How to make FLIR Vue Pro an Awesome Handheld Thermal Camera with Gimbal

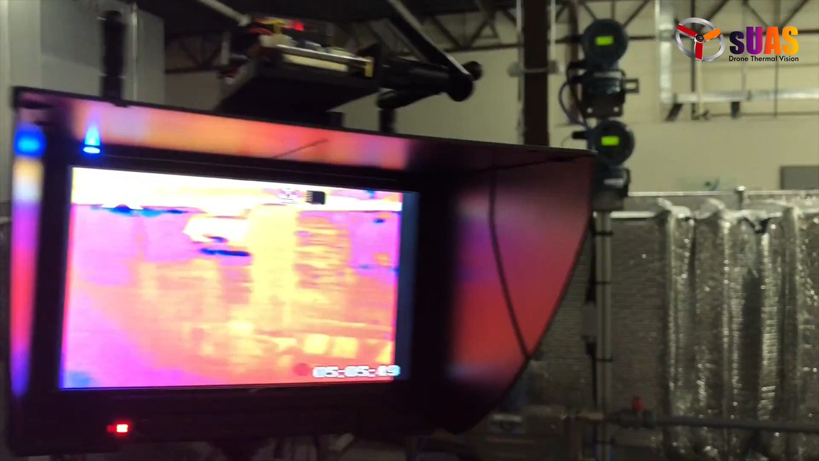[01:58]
you can put it on drone or you can move it to a handle like this and do ground inspection.
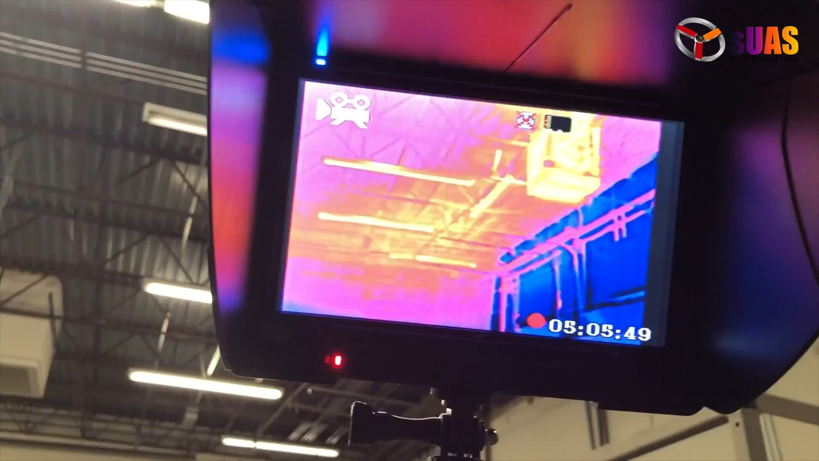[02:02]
I have another version of the Handhold Thermo system in my hand right here. Now it has HD digital video downloading and a tablet to control everything.